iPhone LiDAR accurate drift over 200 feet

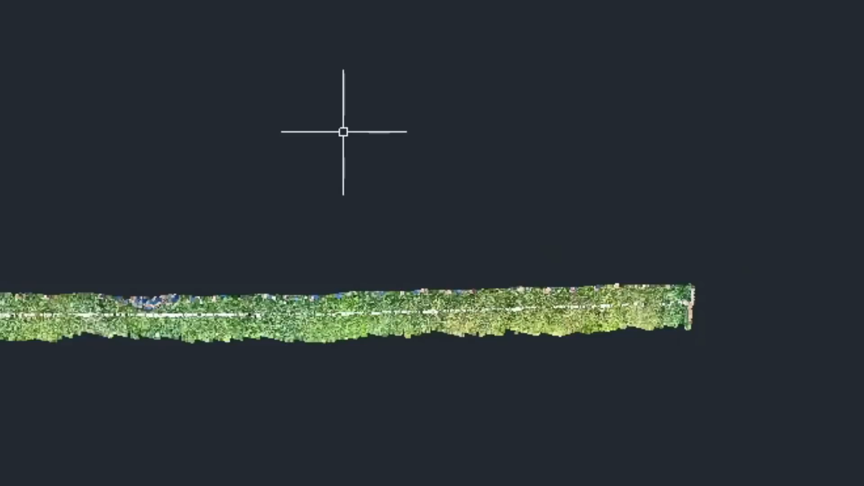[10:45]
So I'm going to type in the align command and then I'm going to select my object. So I've selected the point cloud and now I'm going to select the first point. I'm going to tilt this. There we go. And the first point is the stake and I'm going to select this top point here.
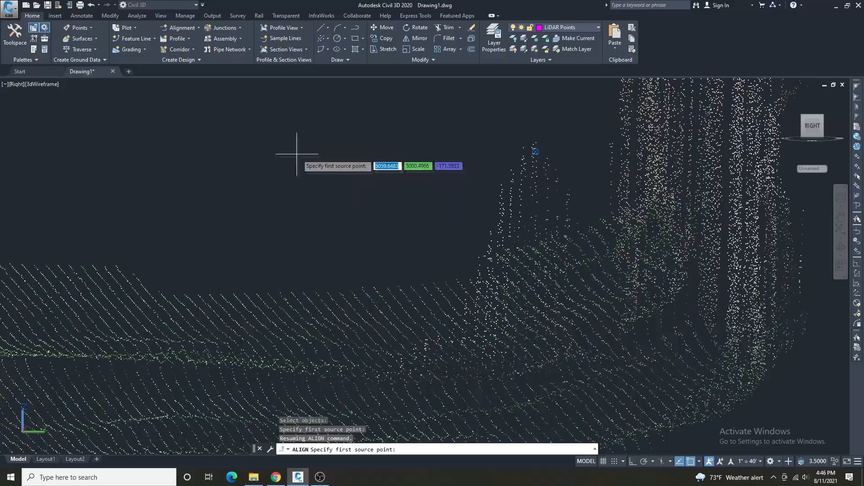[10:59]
OK. And I'm going to rotate back. And that top point is this point right here. So we're going to align to this point. Then I'm going to come to the other side.
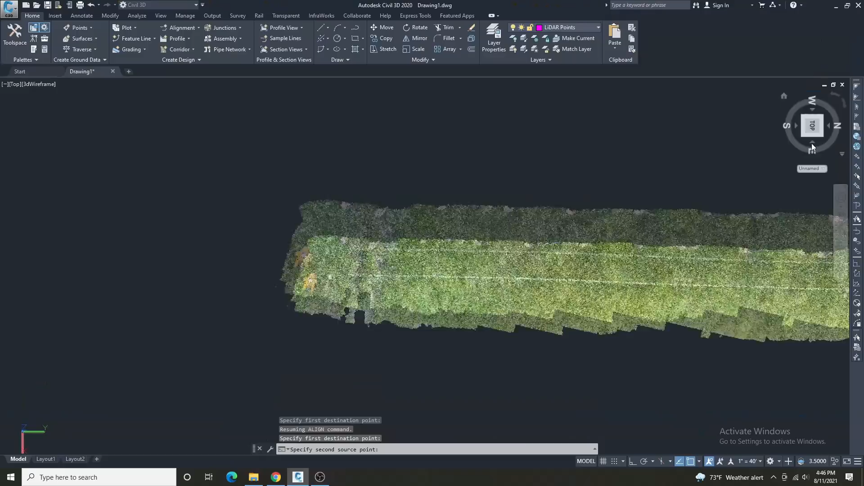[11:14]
We'll rotate back down so we can see that last stake. Here's the tape at the ground. That's funny that I picked it up.
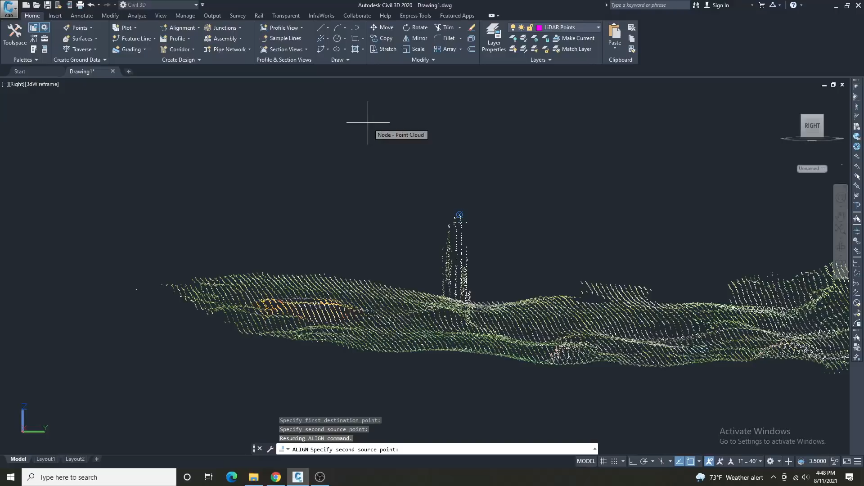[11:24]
Selecting the top point of the stake at station 2 plus 0, 0.
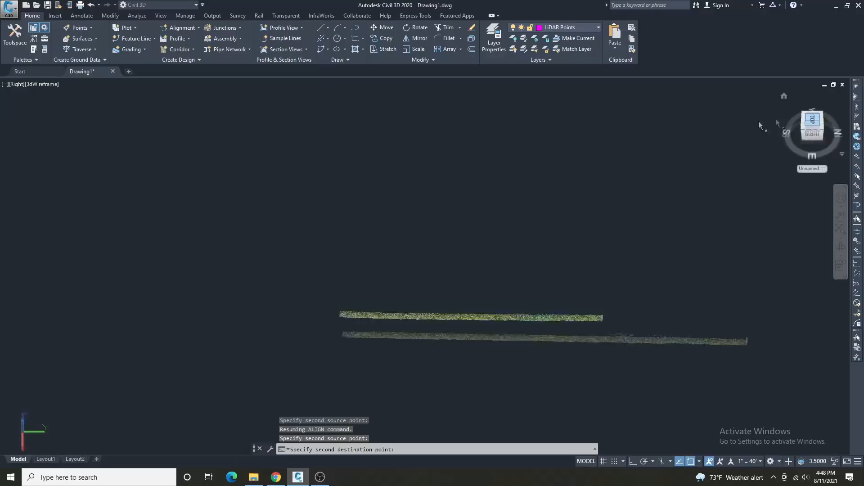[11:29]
And I'm going to rotate this back down and select this node. I'll hit enter.
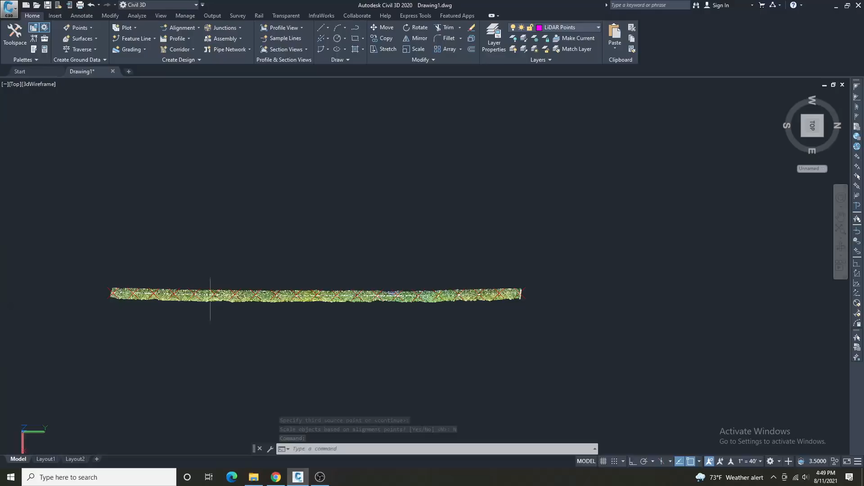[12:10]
Now the point cloud is right with the points that we shot with the total station. So now I'm going to rotate this again so that we can see the tops of the point cloud. Now this is station 0 plus 0, 0. This is the fence. So now what I'm going to do is I'm going to do again, a 3D poly line. And I'm going to just go ahead and select the top point here, right there.
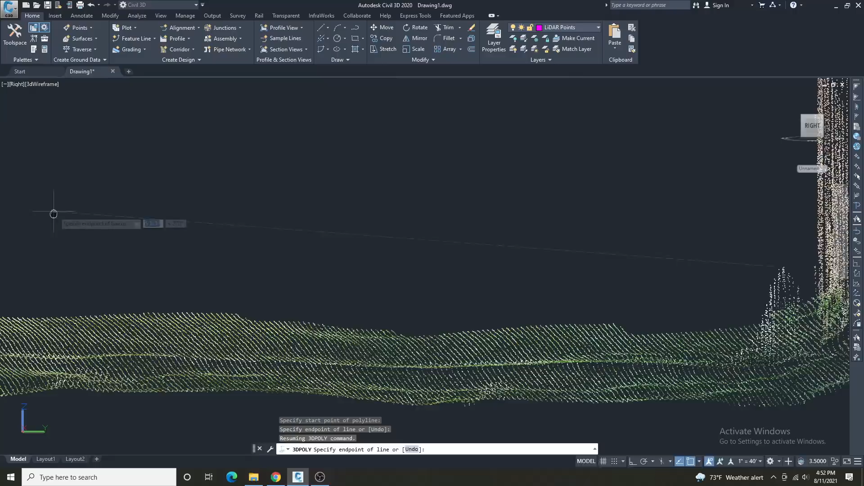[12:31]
It's going to come down here. There's the next stake. Select, come up here and select.
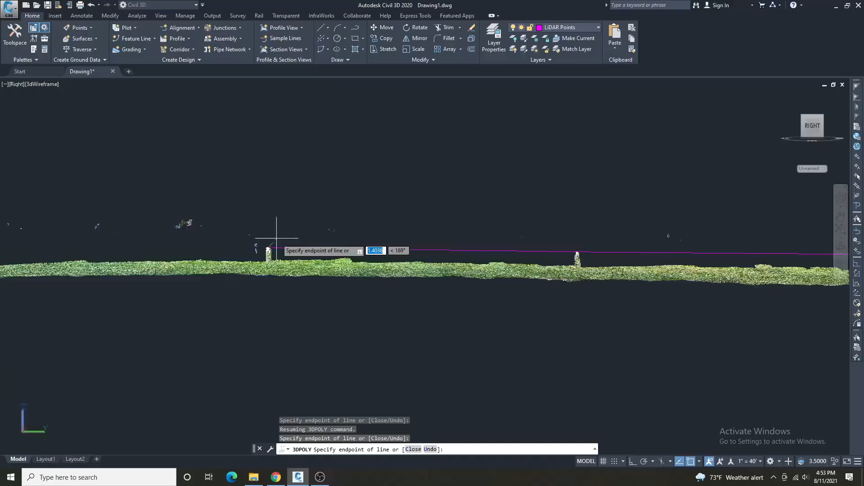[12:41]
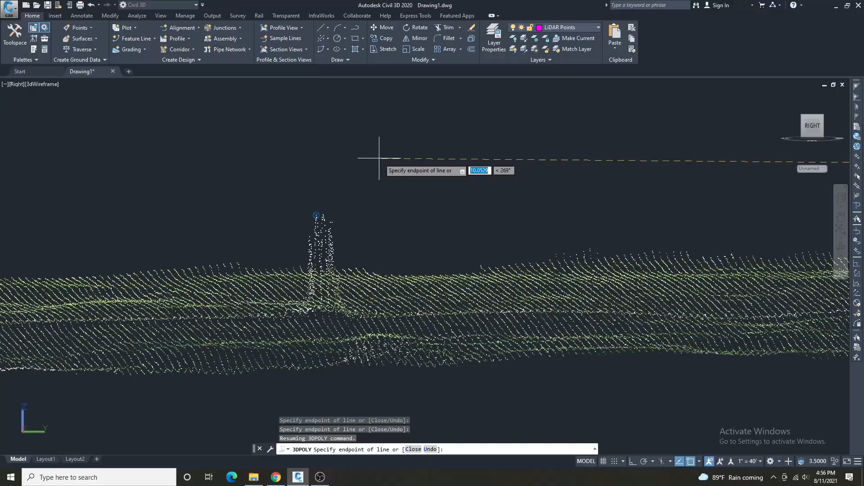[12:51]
1 plus 9, 0. Last one. 2 plus 0, 0. Okay. We now have our line.
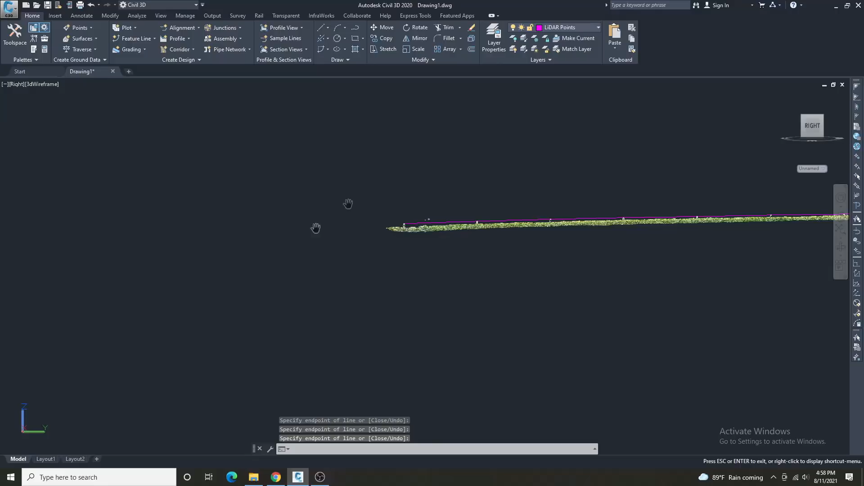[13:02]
I'm going to just freeze this. And you can look from top down here. Here's all the total station points in red axis.